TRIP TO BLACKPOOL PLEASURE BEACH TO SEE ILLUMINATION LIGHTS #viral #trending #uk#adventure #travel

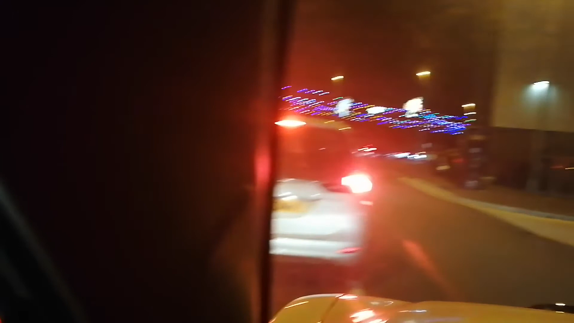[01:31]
god guys still the traffic is crazy guys
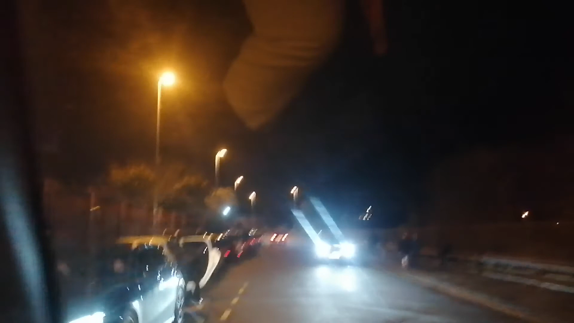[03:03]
i don't know where we're going love we need we need the lights so we're driving to blackpool we're driving to blackpool we're just we're gonna miss this lights today guys because i
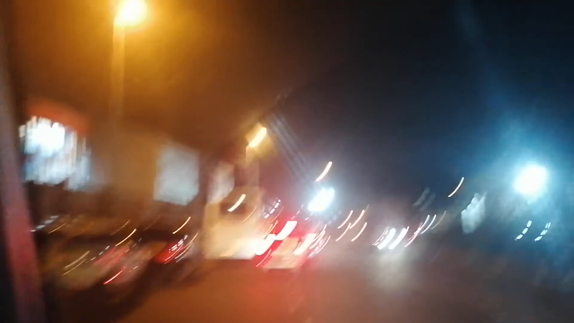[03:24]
tell you what we can't even get in it's so traffic buses everywhere park out because of the tourists grand tour
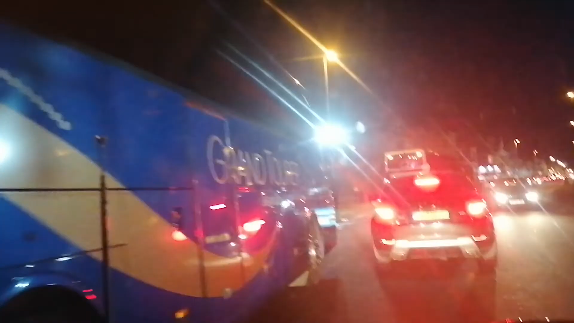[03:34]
grand
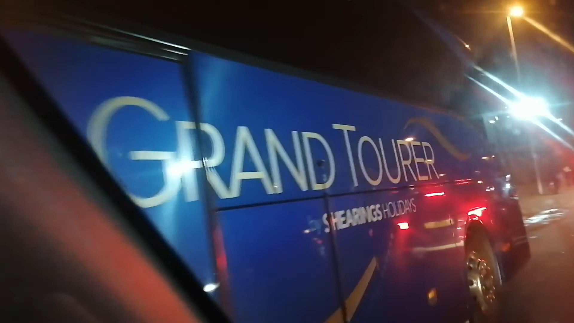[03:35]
tour too many people arrive here this weekend to watch the blackpool illumination lights
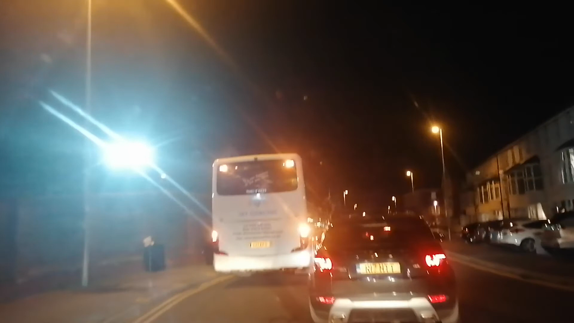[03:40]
too many guys so this is british house for you british terrace houses in
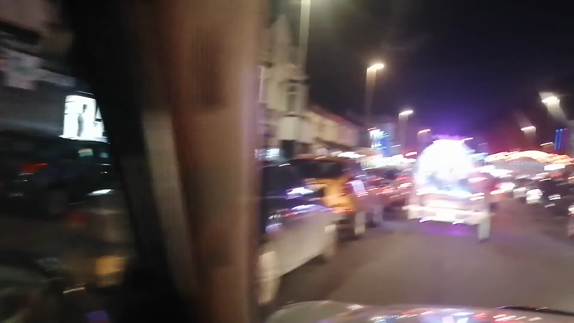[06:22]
wow tina nyo guys it's a horse
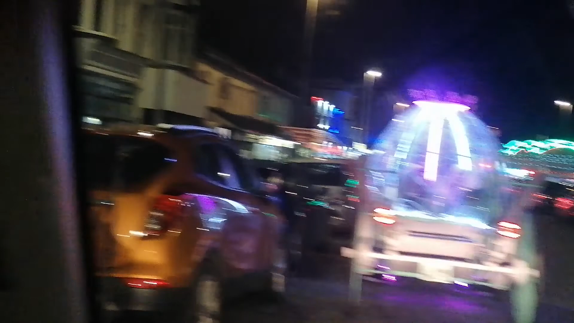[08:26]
that's the illumination lights guys we only see the bits that's a bit what does go around now huh
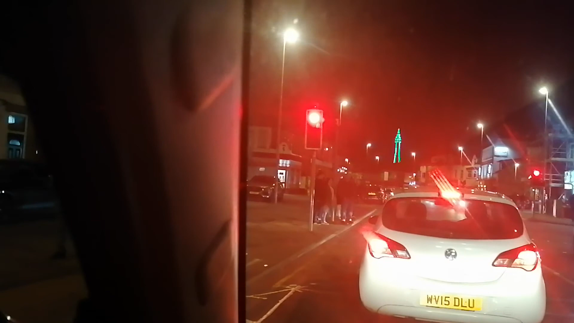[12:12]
Every once a year, they have the illumination lights. Unfortunately, we can't show you tonight due to traffic and the cars are not moving. The queue of the traffic are piling really bad. So you see a little bit of the tower. That's on the main road of Blackpool Tower. We can't go in there in the middle because it's traffic.
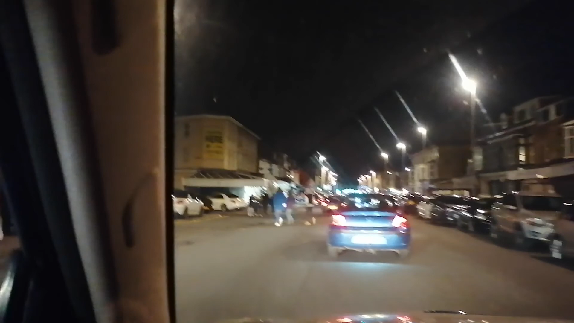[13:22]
Oh, look at that horse carriage. So beautiful. I only see that when somebody's kamarin. Not many lights as it used to be. It wasn't that many lights, to be honest. It's just a little bit. I'm so busy here tonight. Kasi holidays mga bata eh.